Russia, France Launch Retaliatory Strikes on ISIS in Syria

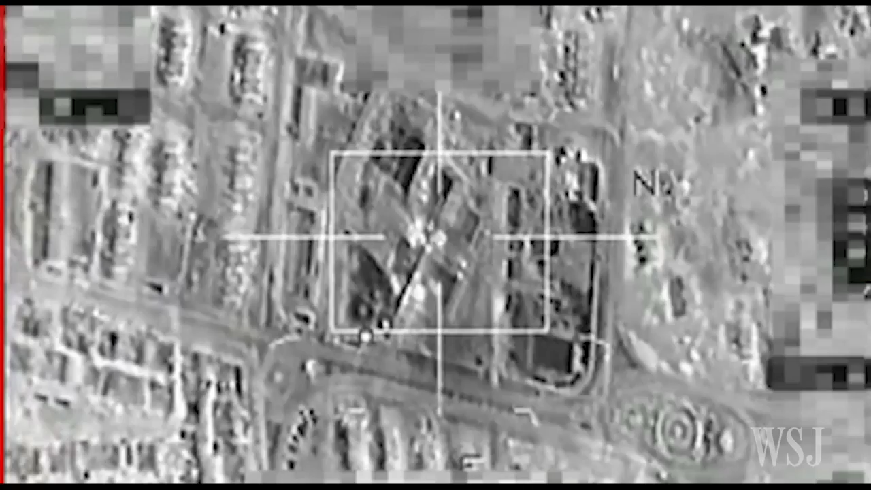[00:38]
It released footage on Wednesday showing strikes mostly in and around ISIS's home base in Raqqa, Syria.
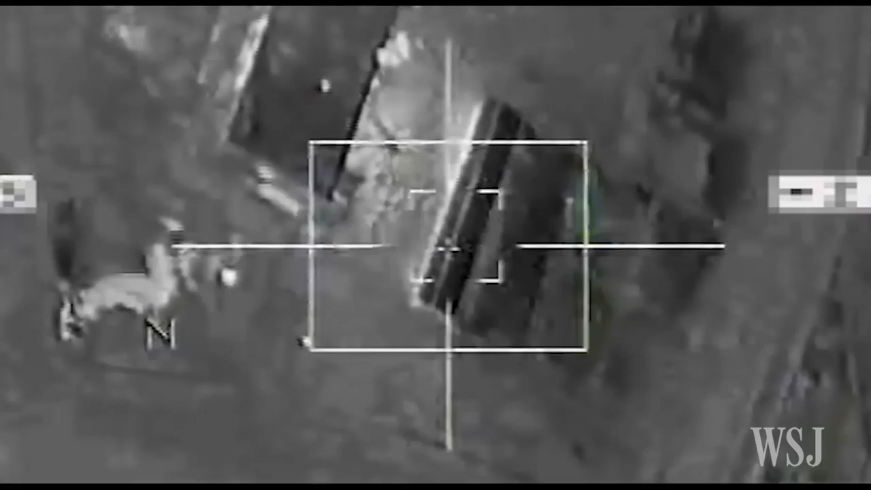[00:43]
Strikes by France and other nations are said to have killed 33 ISIS militants.